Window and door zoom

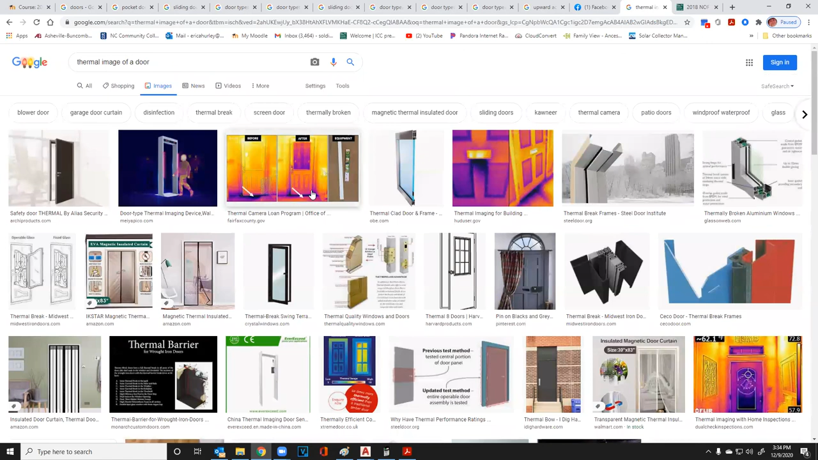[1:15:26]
there we go so this is what you get from a panel door obviously this is the much colder uh portion of the door and it's letting air or letting cold air uh seep into the house uh so the panels can be very very uh thin section of a
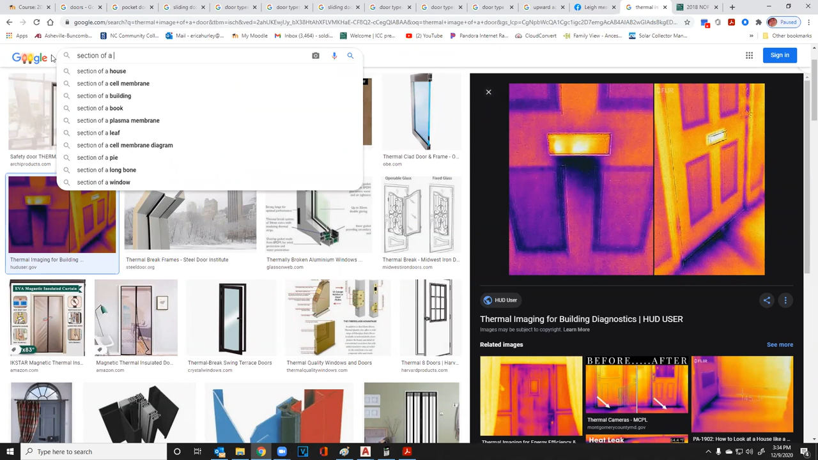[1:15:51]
panel door uh so here is kind of you know what looks like a panel door here and